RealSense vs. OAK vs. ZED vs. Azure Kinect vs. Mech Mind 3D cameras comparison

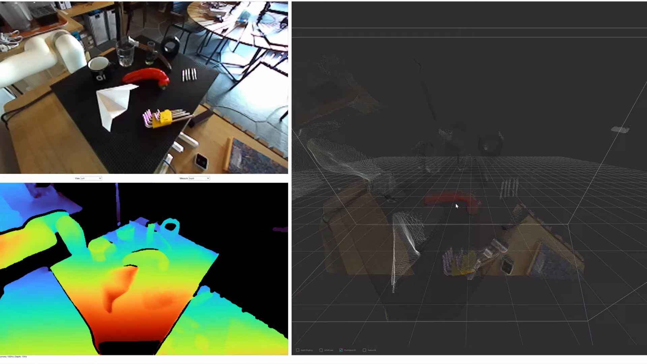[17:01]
But anyway, let's test this because it's work and the results are pretty nice and comparable. In comparison with previous cameras, that camera is performing inferencing not on board, but partially on connected host machine. Because of this, it requires a bit higher grade. Host machine. But in some cases, the accuracy may be a little bit higher than previous cameras.
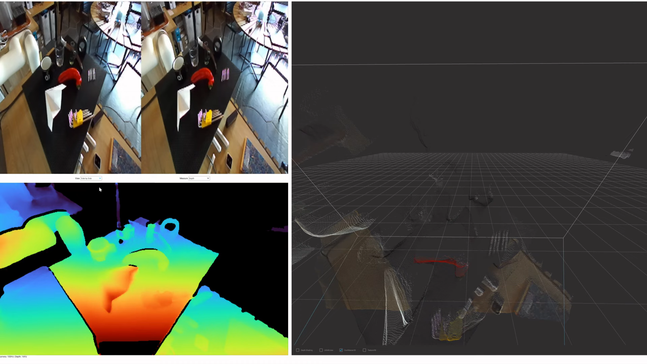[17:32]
That camera has two completely different regimes. One is neural, where the reconstruction performed by neural network.
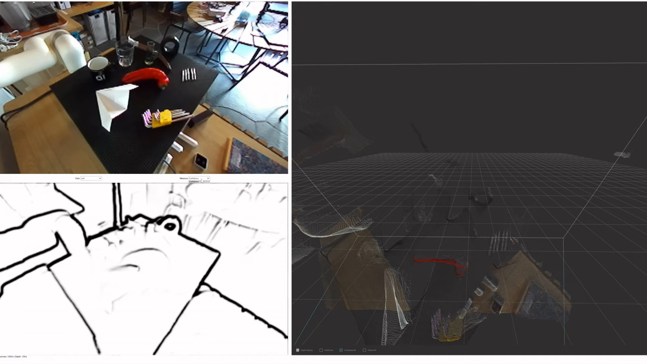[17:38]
And the second one is classic one, where the reconstruction performed by a set of algorithms. Here you can see the neural regime. Everything is pretty nice, but as you can see, there is a lot of noise and fluctuations in parts that is hardly defined.
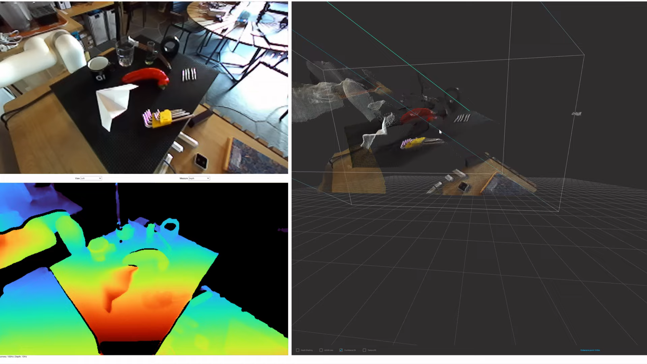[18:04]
The same problem we already saw for some of the cameras, for example, for your Microsoft Azure camera. And this problem is pretty
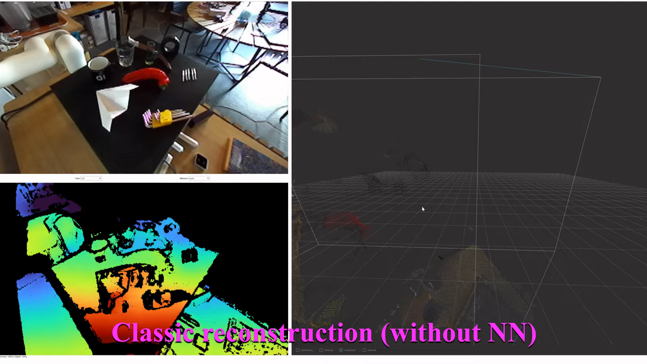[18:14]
important because you can believe all the points, but the image is pretty smooth and nice. And in situation when you need just some brief estimation of parameters in some locations where you have uncertainties, it's completely fine. And here is the second regime without neural networks. As you can see, there is more holes,
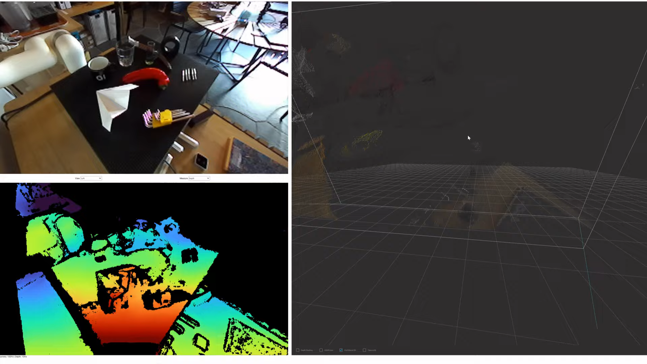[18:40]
but the noise fluctuation is lower. So, in my opinion, it's pretty good trade. You can choose the best one for specifically your case.
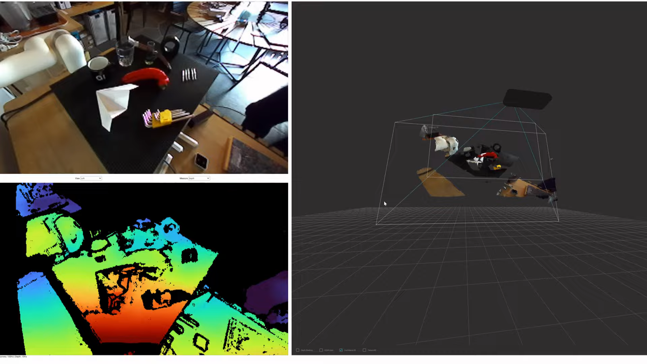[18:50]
For the second scenes, we will start with the regime without neural networks.
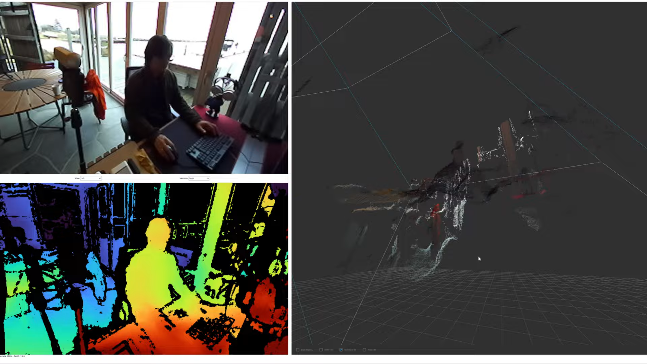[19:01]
And as you can see, the image is compatible with previous cameras. But you can admit that there is a wider field of view.
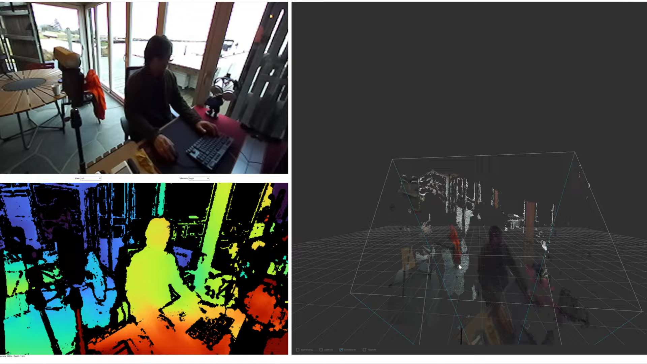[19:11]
And probably there is a bit much more noise than for some of previous cameras. So, let's switch to the second regime. As you can see, there is a lot of noise. And especially a lot of noise behind windows or in some field where there is small amount of information. But anyway, on the first glance, the image looks pretty nice.